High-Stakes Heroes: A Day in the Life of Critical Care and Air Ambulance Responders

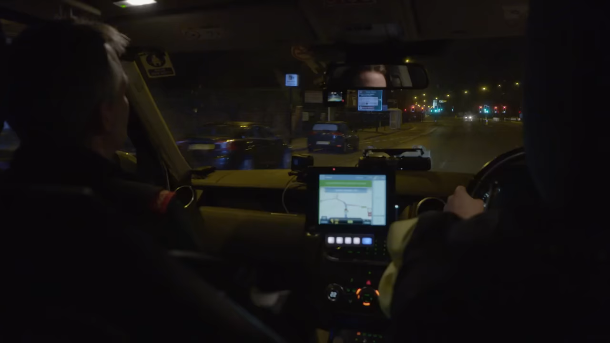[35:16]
in warsaw dr tom woolley and paramedic ryan james are en route to a code red emergency